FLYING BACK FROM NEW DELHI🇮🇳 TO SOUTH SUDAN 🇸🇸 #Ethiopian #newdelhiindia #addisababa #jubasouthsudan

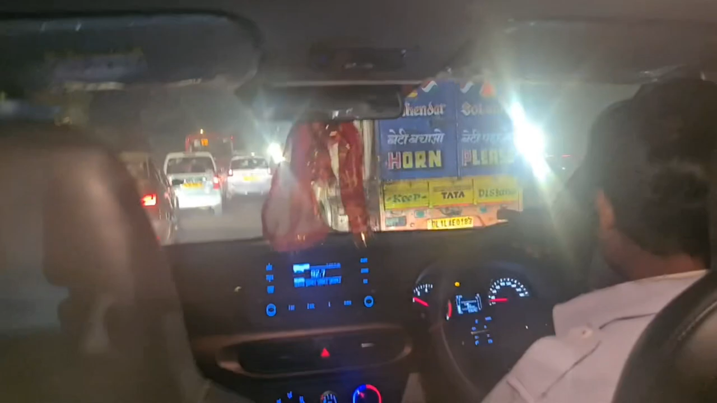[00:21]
this is the taxi which i have voted so it will take me like 30 to 45 minutes to reach the airport at new delhi